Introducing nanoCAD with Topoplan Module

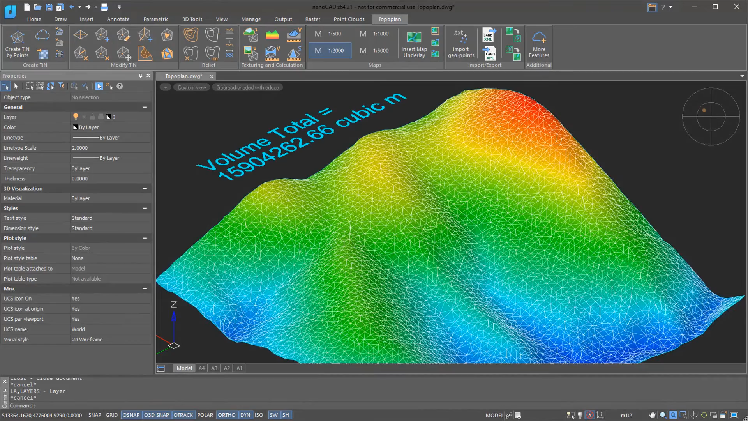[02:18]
such as for calculating volumes and areas by surfaces and even textured surfaces.